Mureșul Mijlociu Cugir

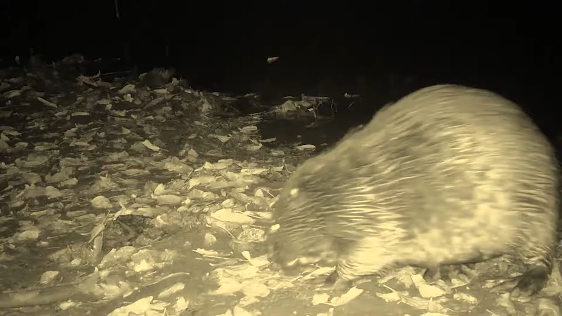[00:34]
castorul și vidra dintre mamifere și 8 specii de pești.